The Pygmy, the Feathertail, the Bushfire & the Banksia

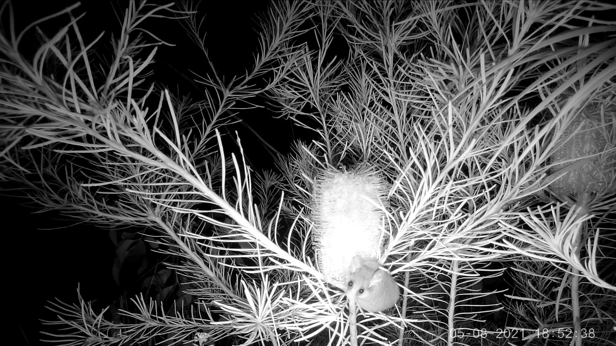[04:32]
the eastern pygmy possum and the feather-tailed glider, which is the world's smallest gliding mammal.
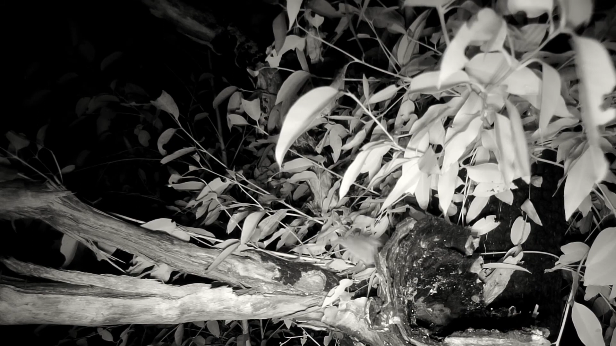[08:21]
at ground level, and on the trunks of the regenerating trees. With their grasping feet, and prehensile tails, pygmy possums, and feather-tailed gliders, negotiate the post-fire landscape with ease.
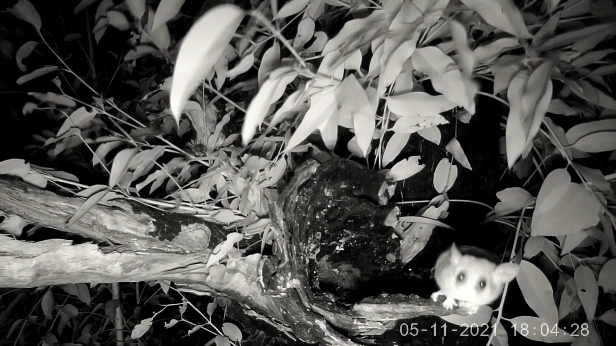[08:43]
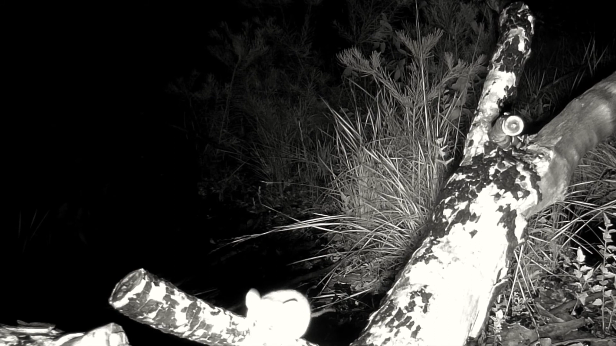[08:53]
In a masterly display of acrobatic skill, this pygmy possum leaps a half metre gap, grabs an overhanging regrowth branch, swings down on it, lets go, catches the rim of the hollow log, with the tip of his tail, and hauls himself up.